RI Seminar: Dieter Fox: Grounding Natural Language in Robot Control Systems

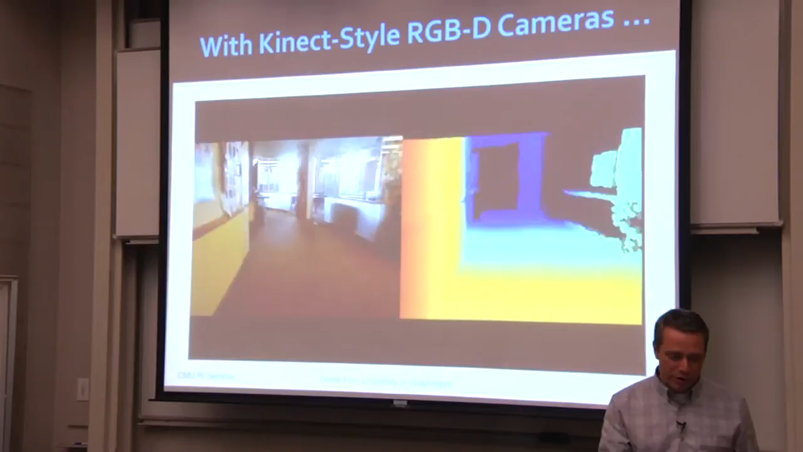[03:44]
The first one, of course, as a roboticist, is to do mapping with those.
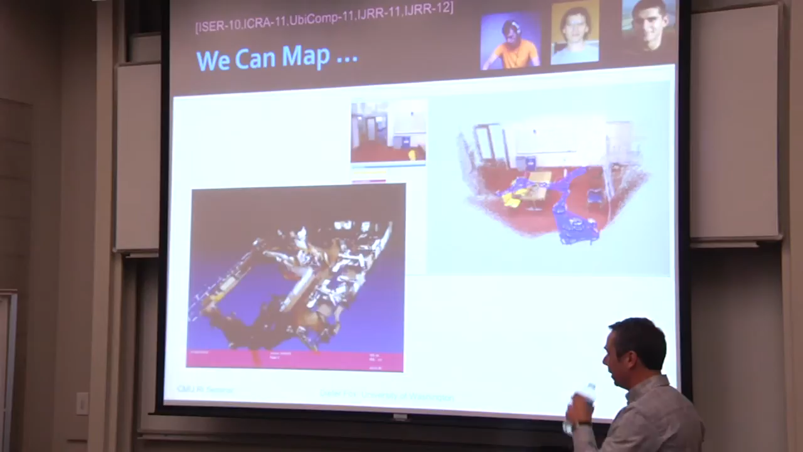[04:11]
That's actually from the Intel Research Lab when it was still in existence. So, you went through the same period as we did in Seattle.
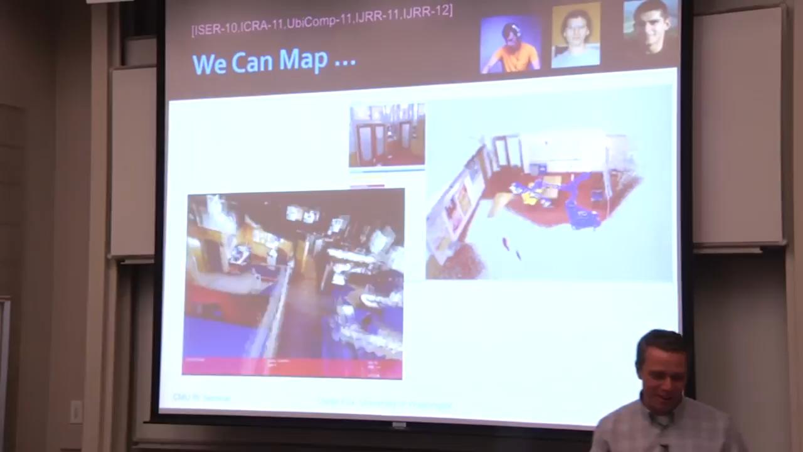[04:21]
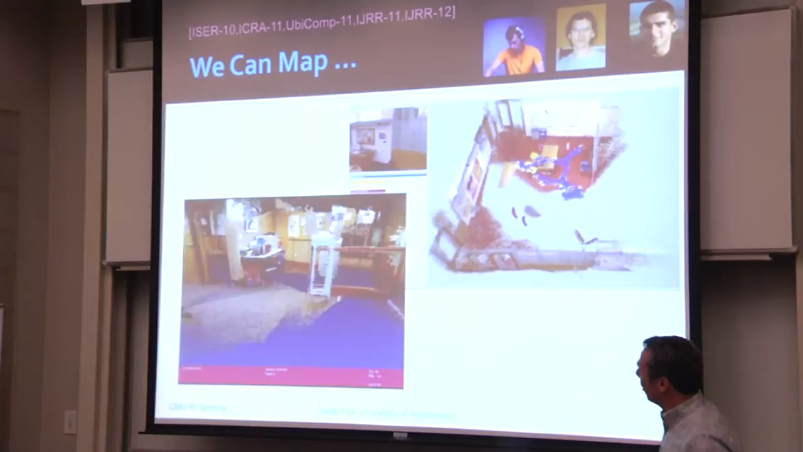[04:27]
And the goal was, for example, if you compare to Kinect Fusion, here really to do large-scale mapping, right?
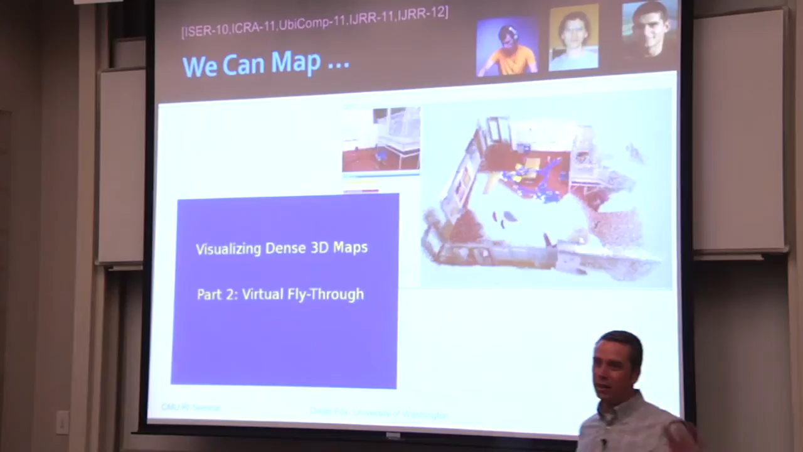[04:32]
Where, in a sense, a person walks through the building, and you can do then visual odometry and loop closure, and get a 3D model out of this.